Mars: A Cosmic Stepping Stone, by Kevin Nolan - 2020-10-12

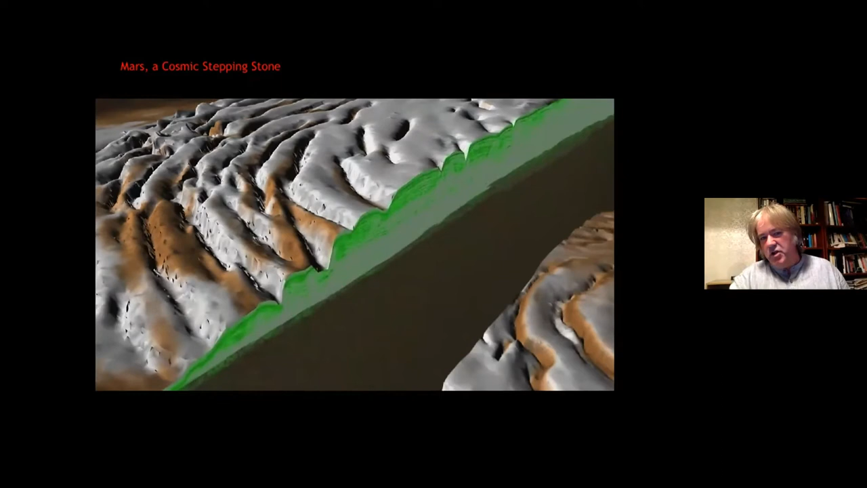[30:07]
and there you see the actual um layers of ice and then what express is found on the base